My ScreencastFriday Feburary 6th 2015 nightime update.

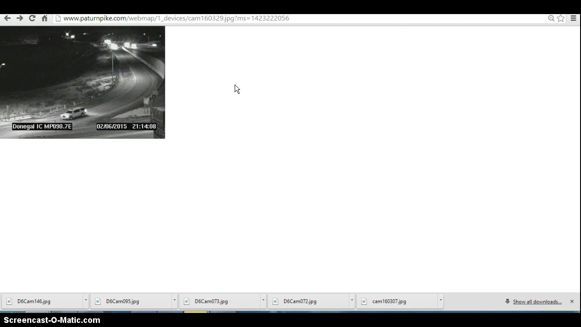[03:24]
And take a look out in western Pennsylvania, if you're headed out to the ski resorts in the Laurel Summit area.
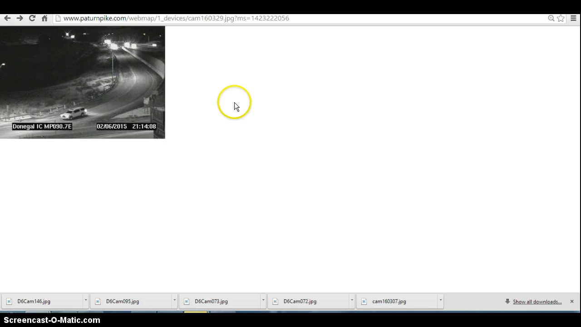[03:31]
Traffic is now doing fine exiting at the Dongle exit, which was backed up for approximately four hours earlier today. Be mindful, if you're traveling out there tomorrow, any time between 9 a.m. and 3 p.m. tomorrow, delays can be expected at that exit. Over in New Jersey, we have a handful of things going on right now. Accident and a down pole and down wires on New Jersey 73 in both directions between Archroom Way in Mount Laurel Township and Lincoln Drive North in Esham Township.